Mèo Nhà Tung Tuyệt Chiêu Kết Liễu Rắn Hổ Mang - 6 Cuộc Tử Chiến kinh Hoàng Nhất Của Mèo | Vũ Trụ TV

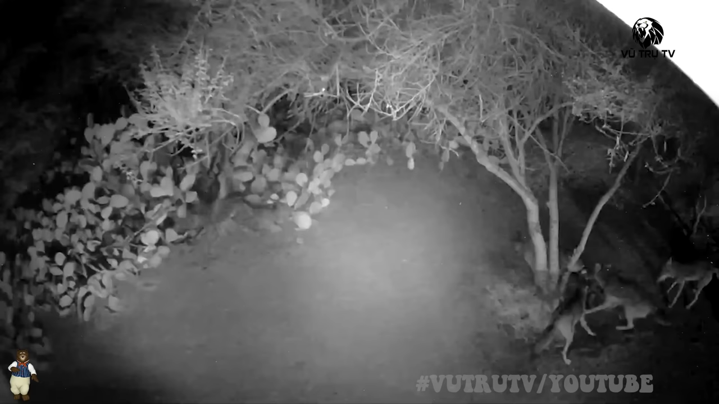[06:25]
bang California, Mỹ Tại đây một cuộc chiến không cần sức đã diễn ra giữa 3 con sói đồng cỏ và con mèo đen trắng tên Max Mèo Max cong lưng,
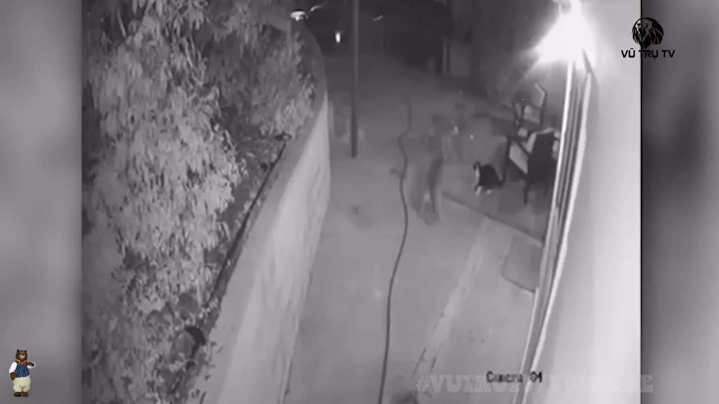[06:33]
xù lông, nhe răng nanh và hất đuôi đã khiến mình trông to, đe dọa những con sói đồng cỏ Max từ từ lắc lư cái đuôi đen của mình như một lá cờ chiến đấu Max nhảy lùi lại, đuôi mắt màu vàng lấp lánh trên camera an ninh khiến con sói phải ru lùi Hai con chó sói khác nghĩ rằng chúng có thể bắt con mèo này, nhưng Max lườm chúng và xoay người về phía chúng Bây sói tìm cách cắn Max nhưng nó không hề nao núng, liên tục dương vuốt cào Bàn chân răng rộng khiến một con sói lớn gấp vài lần sợ hãi đến mức không ngừng lùi lại Và con khác phải nhảy lên bức tường để thoái lui Sau đó,